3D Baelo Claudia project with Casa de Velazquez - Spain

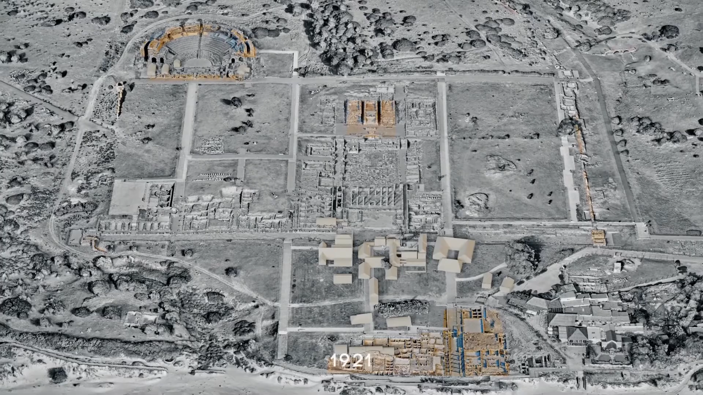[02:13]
Ils mirent au jour la porte de Cartéia, à l'est de la ville, les nécropoles sous la plage, et trois temples quasi identiques,
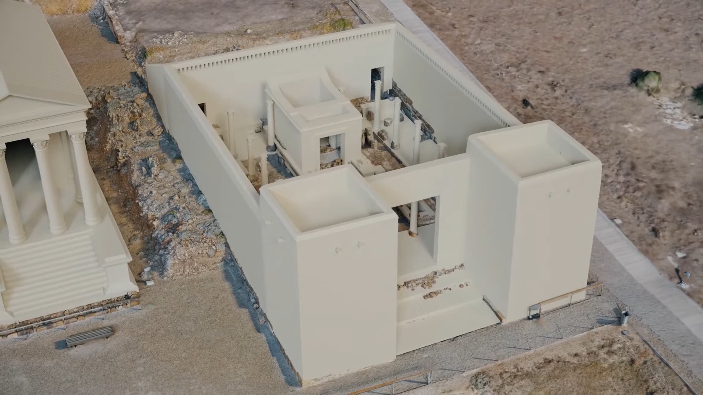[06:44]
la maison de la déesse dont l'entrée était gardée par deux sphinx en marbre.
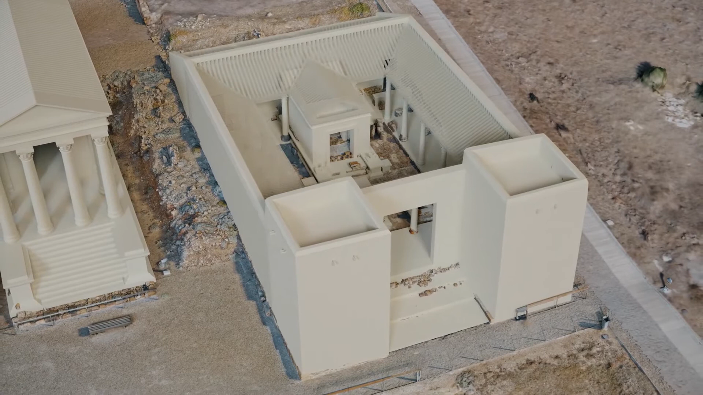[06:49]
Une baignoire, un puits, un foyer,
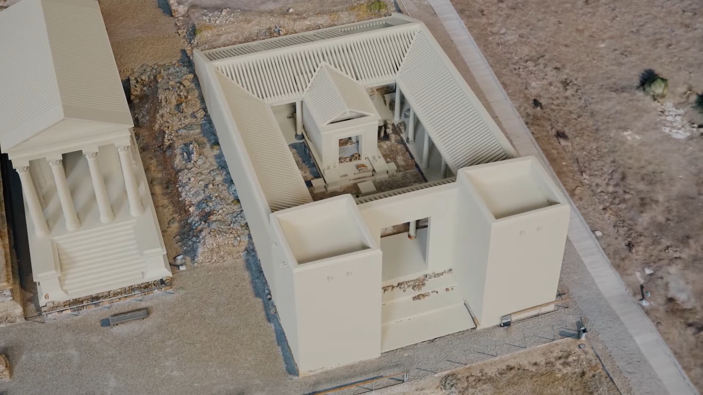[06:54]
un hôtel et plusieurs tables pour le dépôt des offrandes complètent les attributs nécessaires au culte. Dans le fond, une cuisine est accolée à une petite salle de banquet.